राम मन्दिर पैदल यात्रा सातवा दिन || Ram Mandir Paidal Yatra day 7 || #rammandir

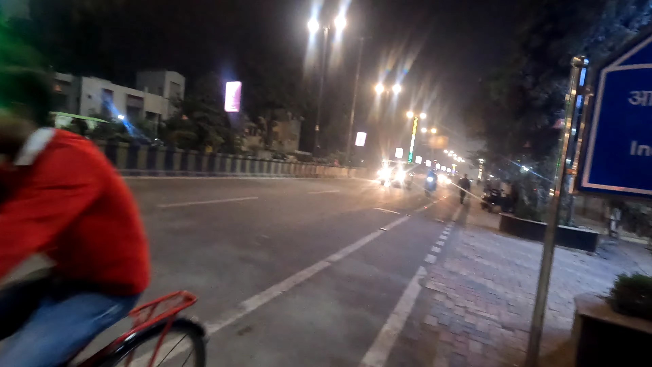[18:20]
और यहाँ पे 5-स्टार प्रॉपर्टी के होटल भी हैं भाई साहब।